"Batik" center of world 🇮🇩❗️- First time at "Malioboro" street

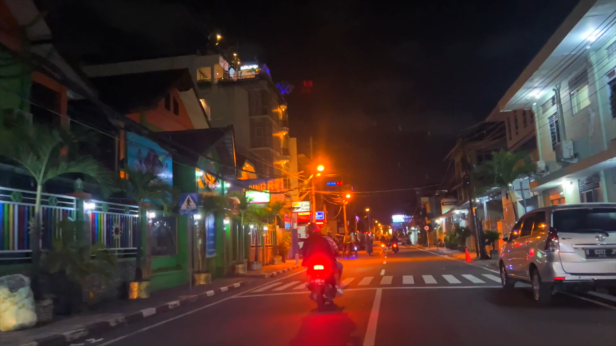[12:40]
Look at the streets of Yogyakarta.
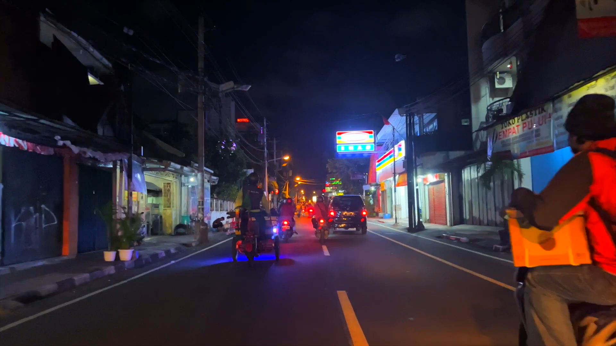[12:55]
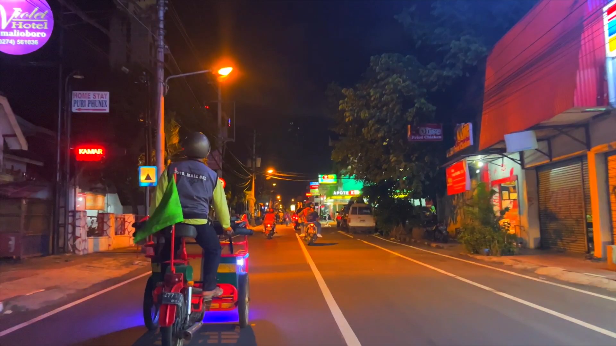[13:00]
There are motorcycles like this. I think they're popular in Yogyakarta.